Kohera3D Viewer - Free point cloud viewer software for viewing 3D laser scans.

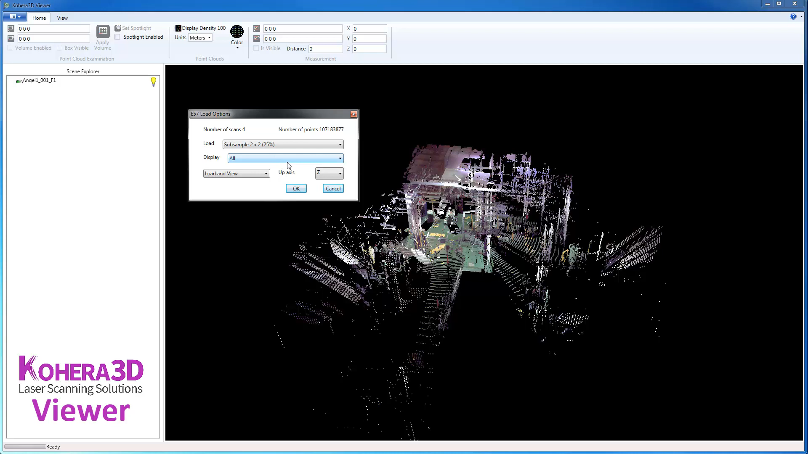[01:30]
So I'm going to choose 2 by 2. And then Display would be how much we're adding to the RAM in the graphics card. And we can change that later on as well. I'll leave that set to All and click OK. And down here in the lower left, we'll see a progress bar as the scans are being loaded.
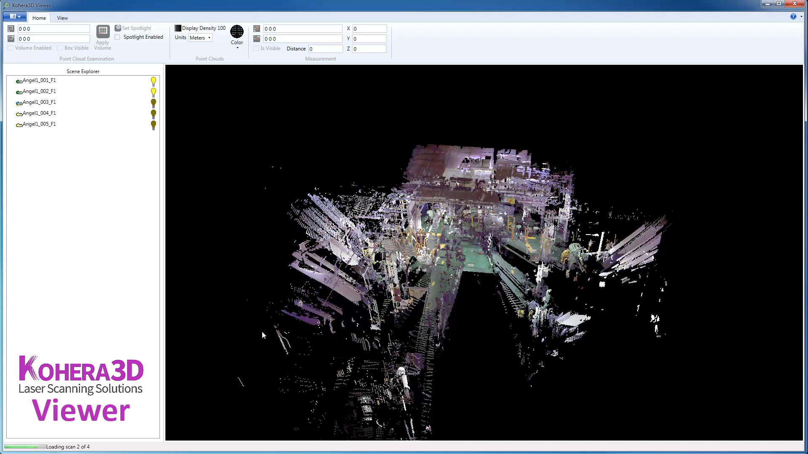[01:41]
Once that is finished, it will say Ready. So one of the first things you'll want to do is click View and choose a navigation style. And you can also hover over each of those to kind of explain that briefly.
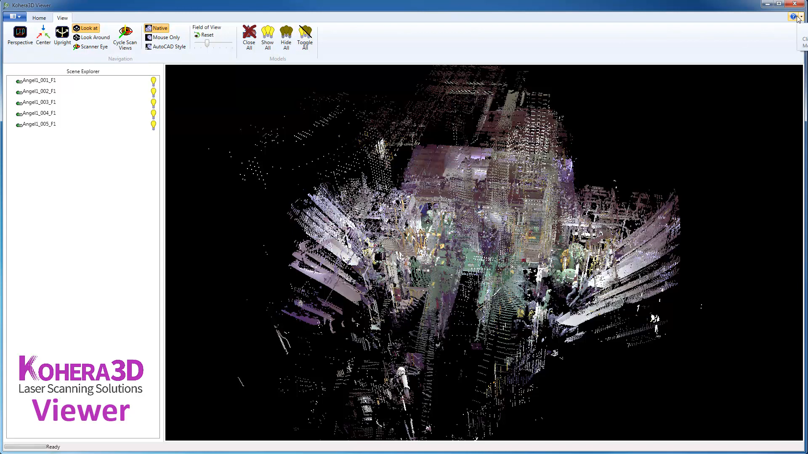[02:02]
Or go into the Help section and that will show you the keyboard and mouse functions that are needed in order to pan and navigate.
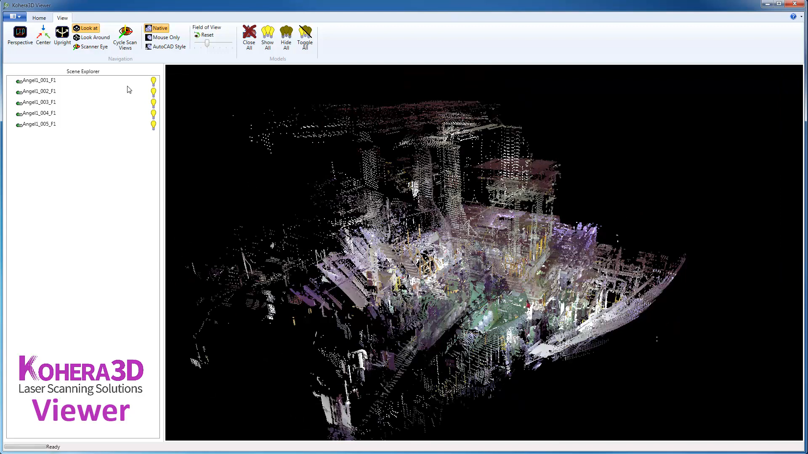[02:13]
So clicking back on the Home tab, we have a variety of color options. Color by Scan would give each scan a unique color.
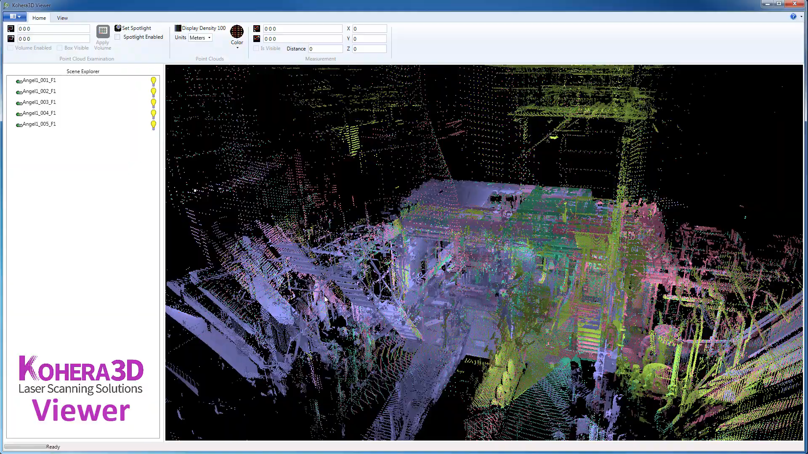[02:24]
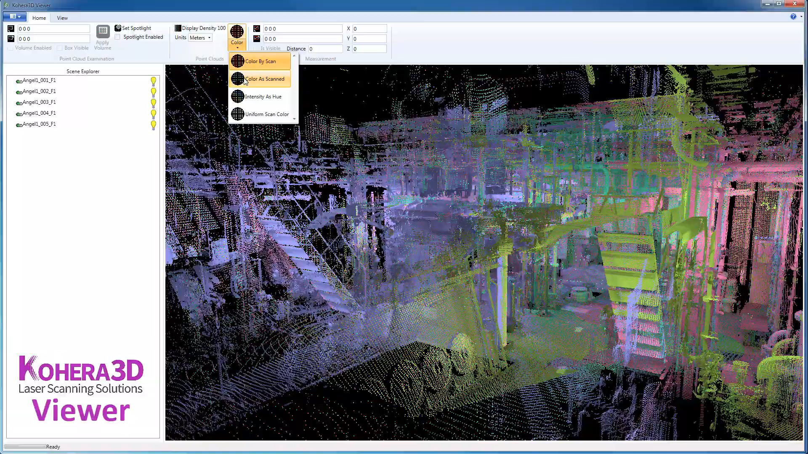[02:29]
These scans are colorized. So Color as Scan will show the colorized scans.
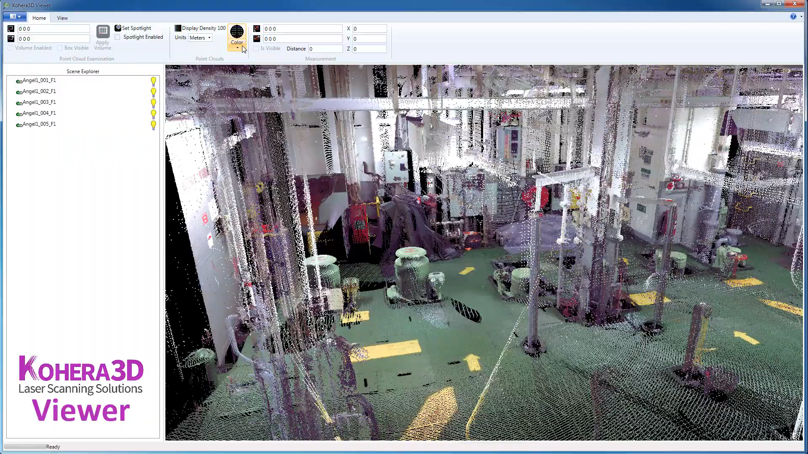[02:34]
Intensity is Hue. And then a Uniform Scan color.
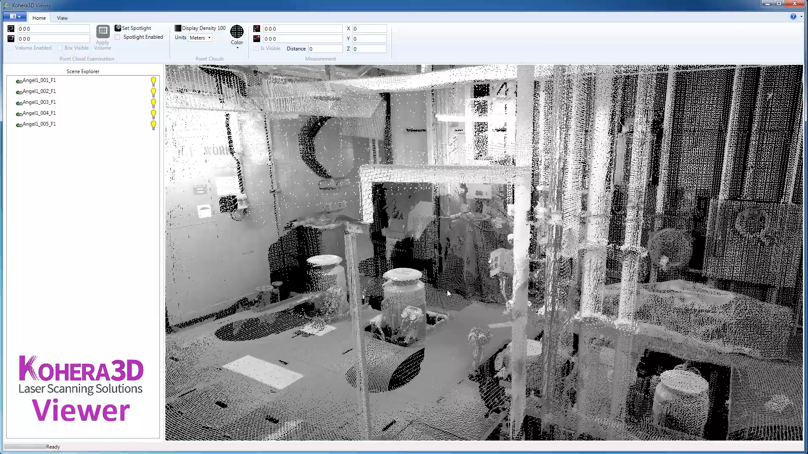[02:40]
Okay, so here they share the same color.
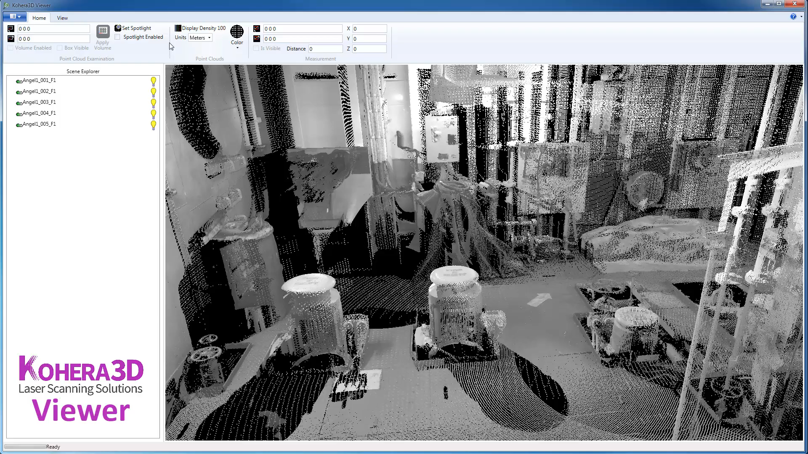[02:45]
I'm going to switch back to Color as Scan.
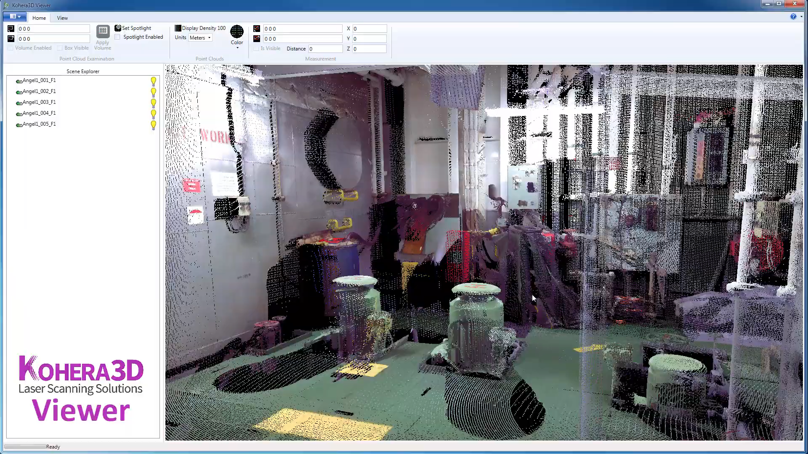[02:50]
Now for the Display Density, which is being sent to the video card.
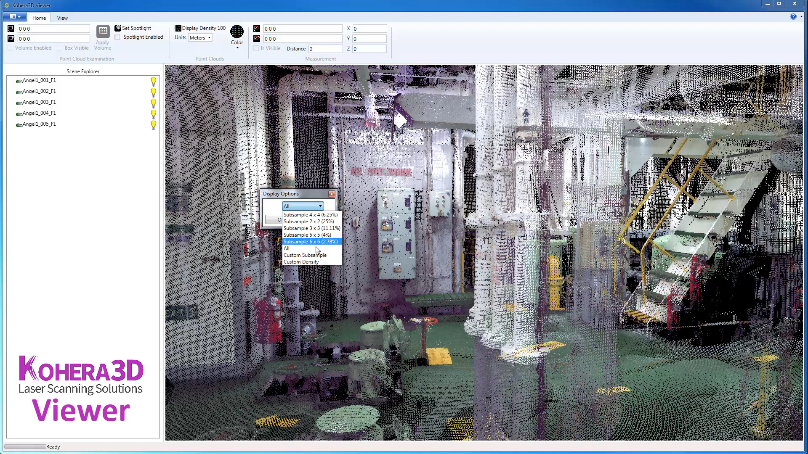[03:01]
Okay, so for example, if we choose 6 by 6.
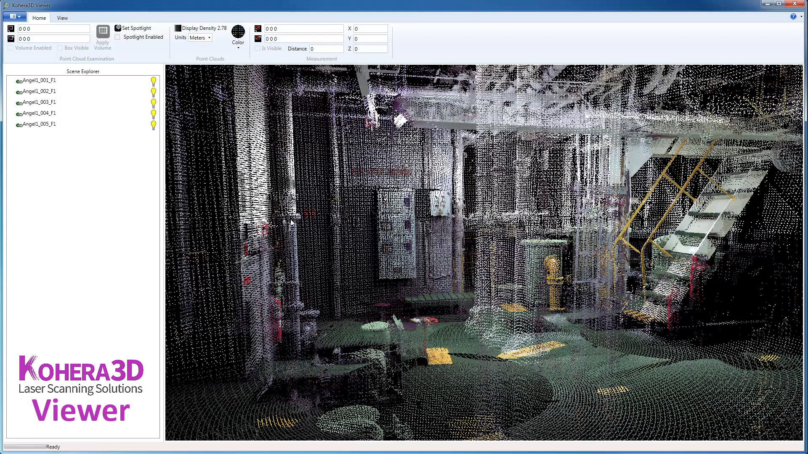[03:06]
See, we have a lot less data. And if we go back, say,
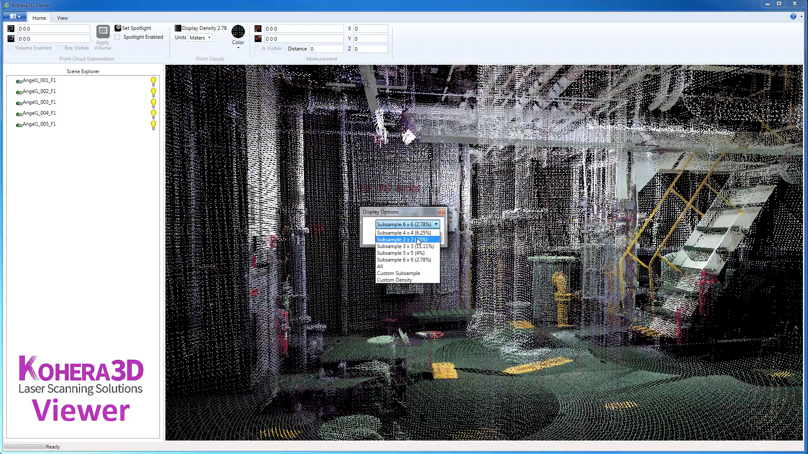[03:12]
to 4 by 4, now we have more data. But in addition to that, we can also use the Spotlight feature.
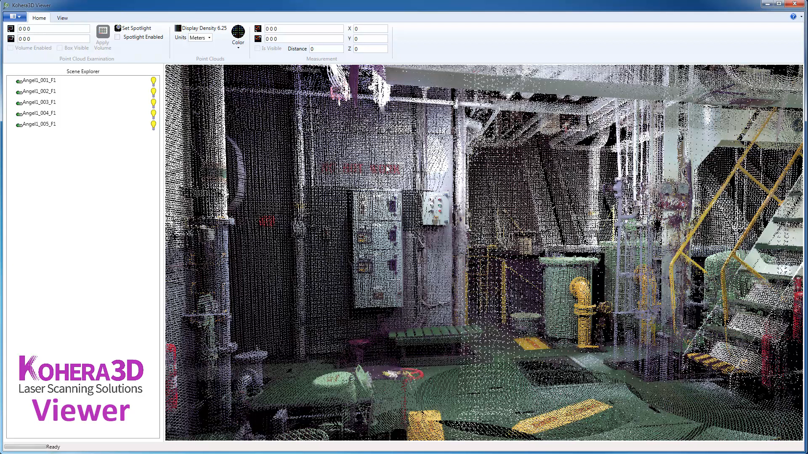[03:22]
Before we do that, if you click on a point and press C on the keyboard, it will center on that point.
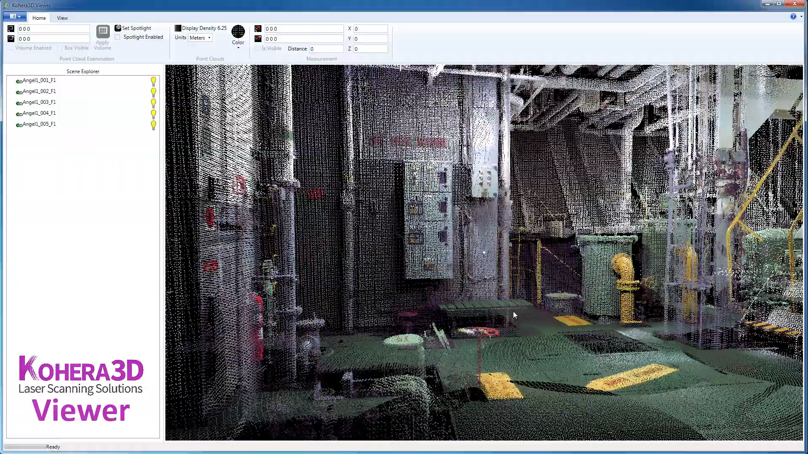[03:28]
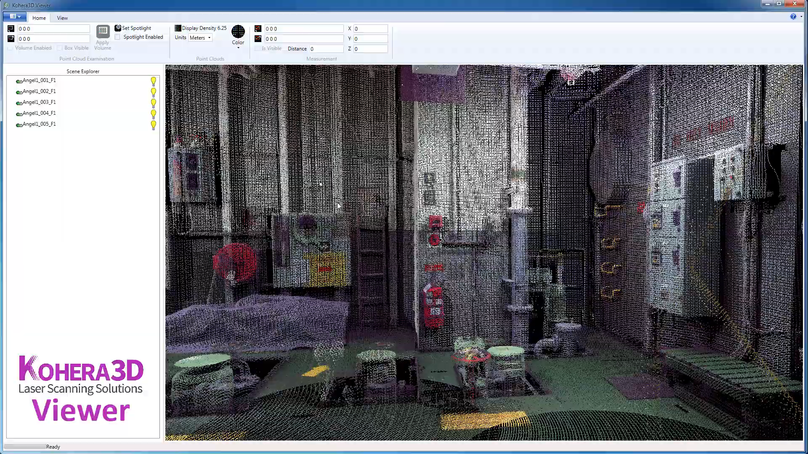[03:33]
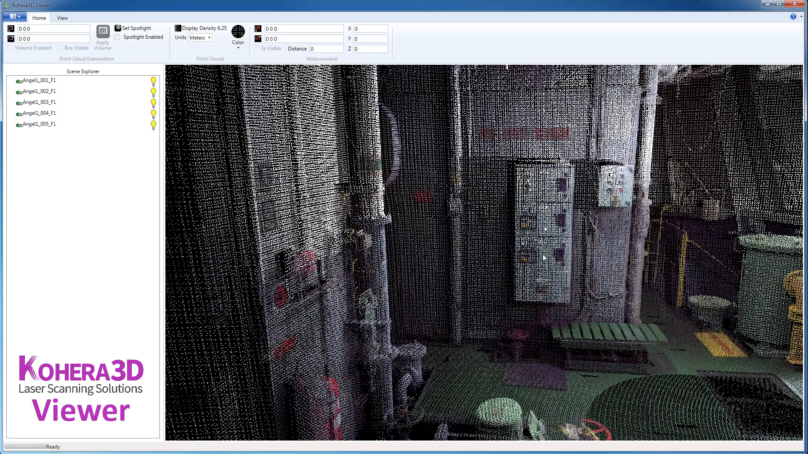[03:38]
So we'll center on this box here, and then we can set the Spotlight.
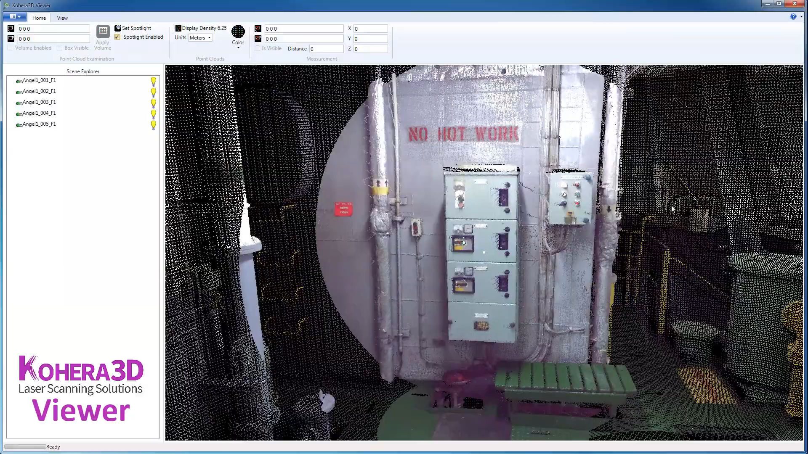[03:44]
And that gives us more detail in this particular area.
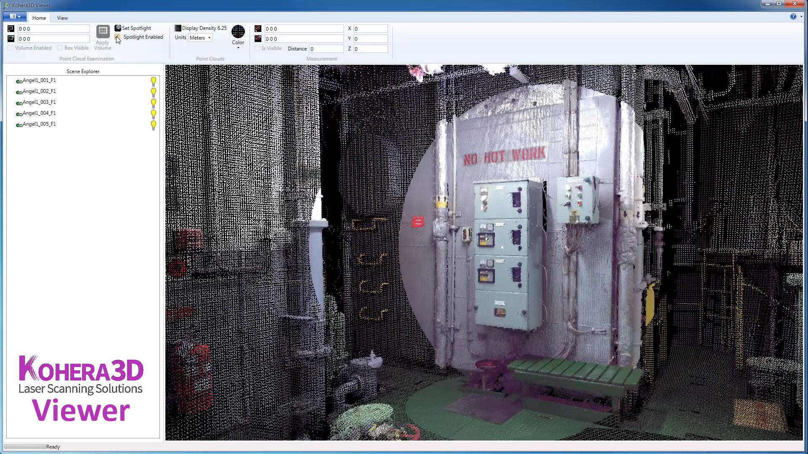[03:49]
And you can turn off the Spotlight. Another thing you can do is just, after clicking a point, press Z on the keyboard, and that will also enable the Spotlight.
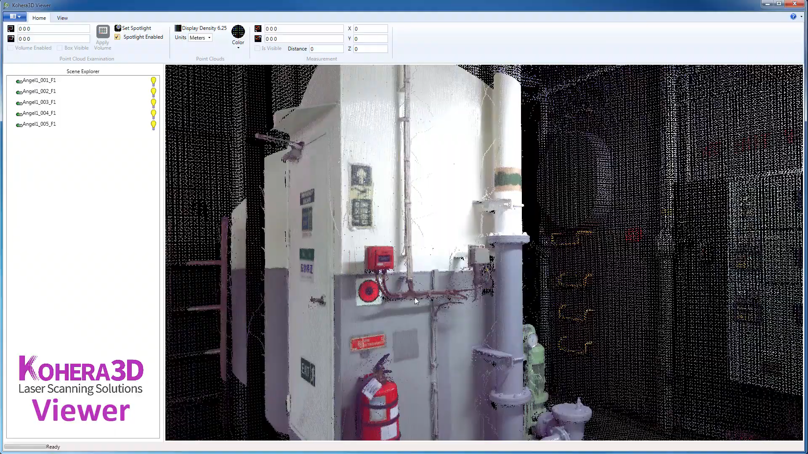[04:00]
Currently, my units are in meters, and I'm going to switch that to inches.
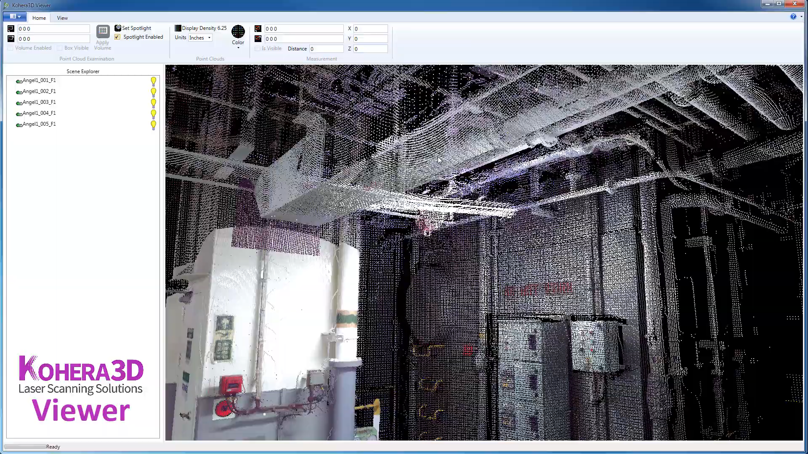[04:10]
I'm going to click a point on this ducting here, and we're going to take a measurement.
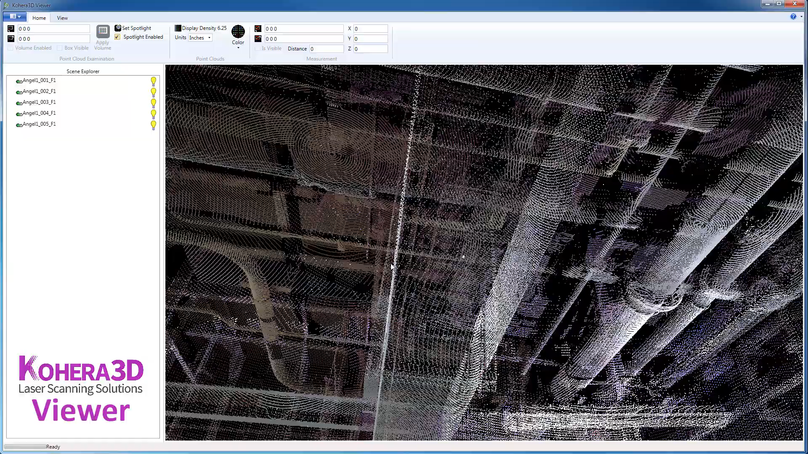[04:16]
Let me press Z on the keyboard to enable the Spotlight.
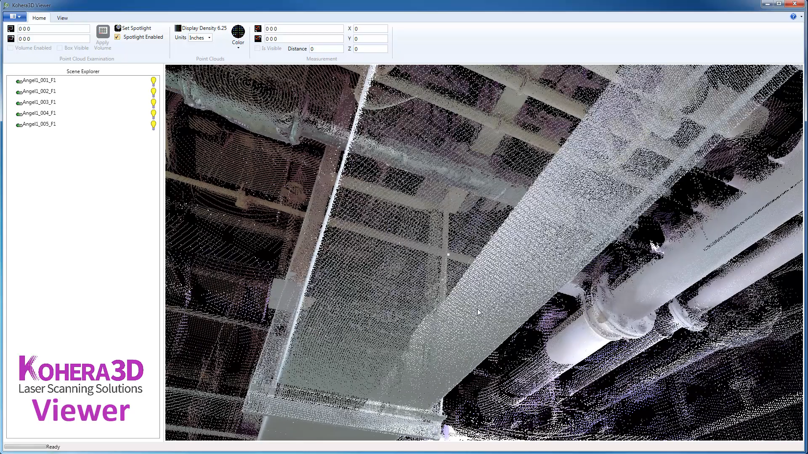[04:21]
And I'm going to choose a point on this edge here. And we'll set the measurement point 1, and then come over to the other side.
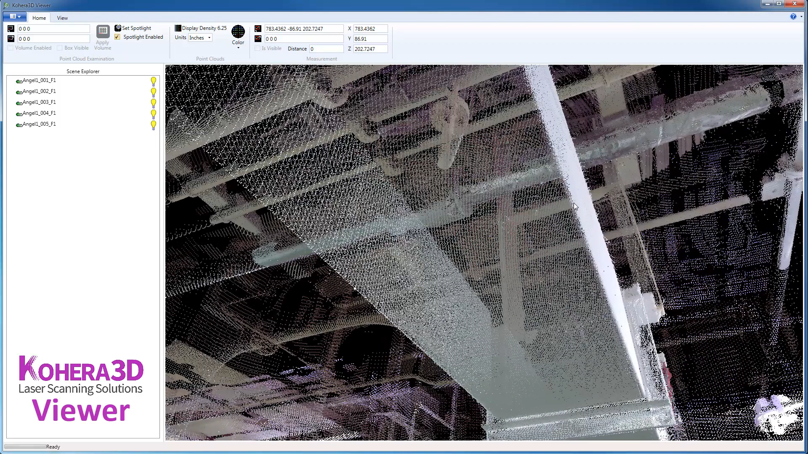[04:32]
Measurement point 2, and along the Y here, we have approximately 11 1⁄2 inches.